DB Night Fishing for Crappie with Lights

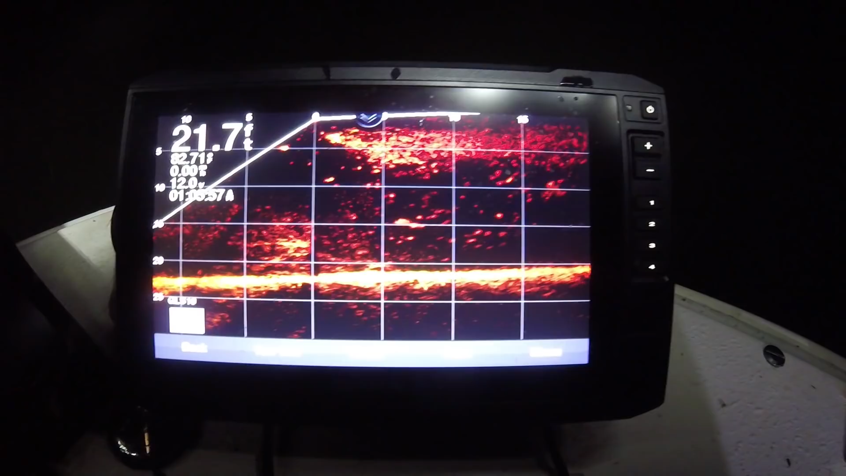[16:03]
Look at that crap is stacked up on the bait fish. Bait fish up there just wreaking havoc on top of water. And the crap is just swarmed on the...